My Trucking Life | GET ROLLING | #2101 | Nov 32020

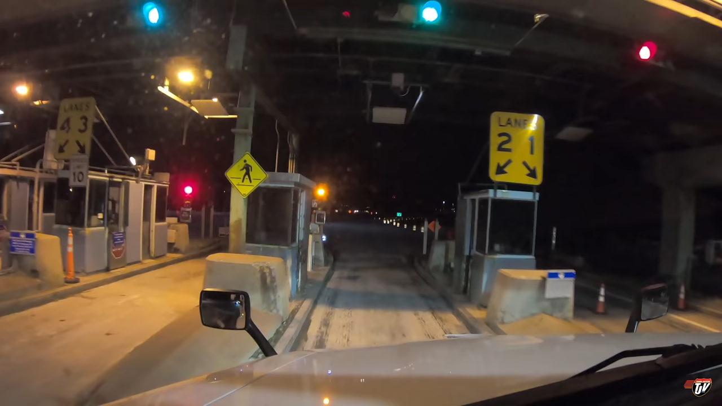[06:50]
All I do is I just slowly drive through here and try not to take my mirrors off. And there you go. This guy's going to blow through and try to get in front of me.
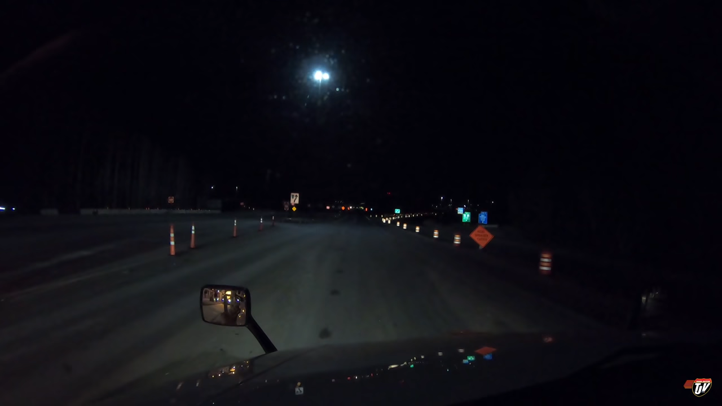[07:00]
There's a guy on my left. Oh, that's narrow. Man, they couldn't make it, like, two inches wider, eh? Ha!
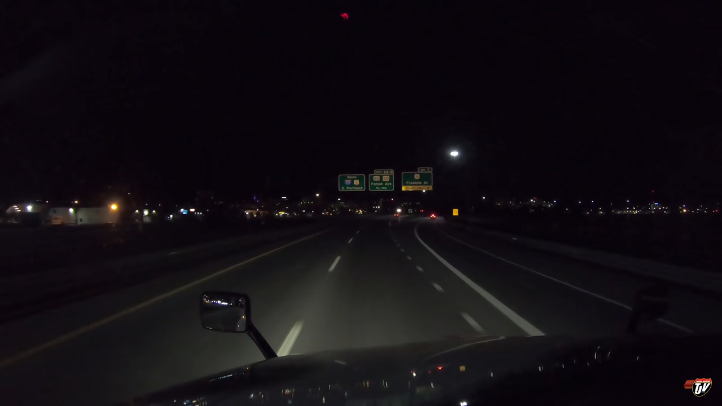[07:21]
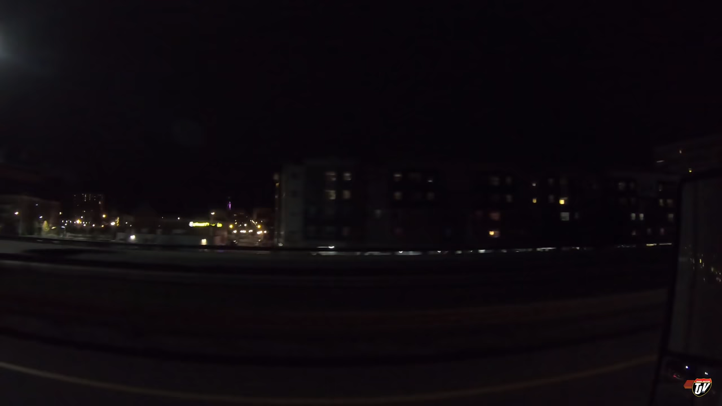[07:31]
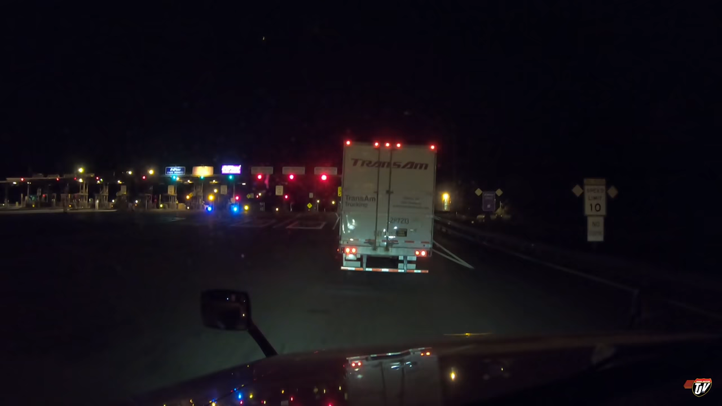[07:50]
There's a guy on my left. There's a
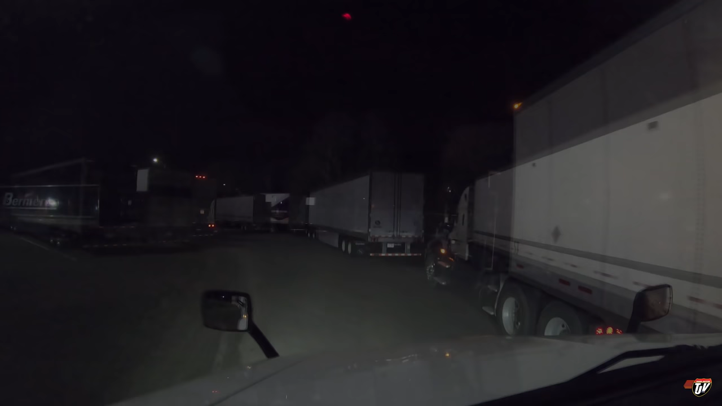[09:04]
Nowhere to park here, though. That's why people are parking in the driveway.
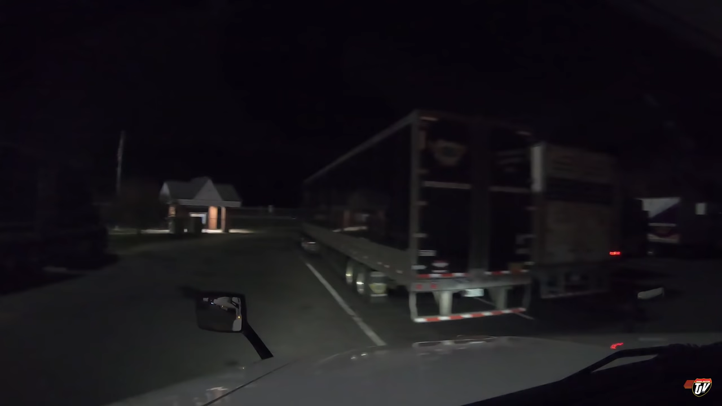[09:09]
Continue on this road for 90 kilometers.